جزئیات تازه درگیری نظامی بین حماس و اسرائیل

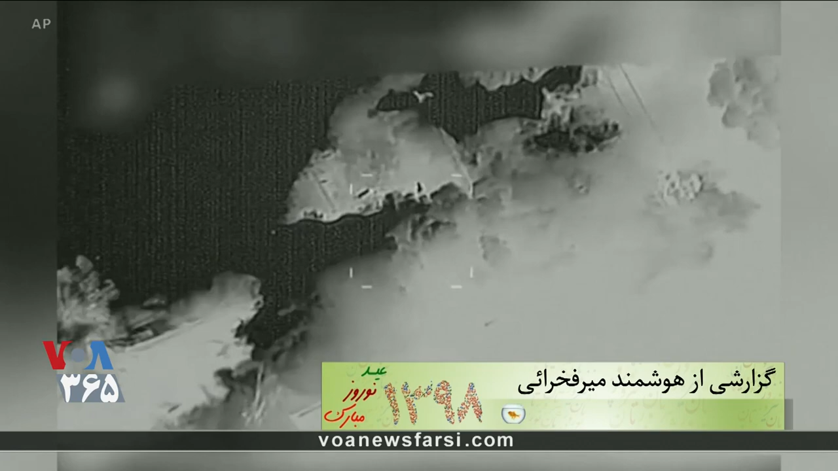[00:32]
هواپیماهای نیروی هوایی اسرائیل روز سشنبه نیز مناطقی در سراسر باریکه غزه را بمباران کردن آخرین دور خوشونت ها
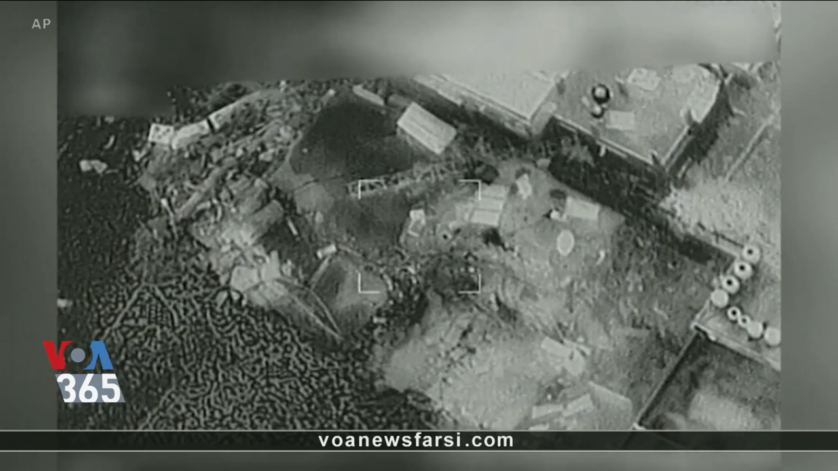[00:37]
در باریکه غزه دو هفته پیش از برگزاری انتخابات پارلمانی اسرائیل اتفاق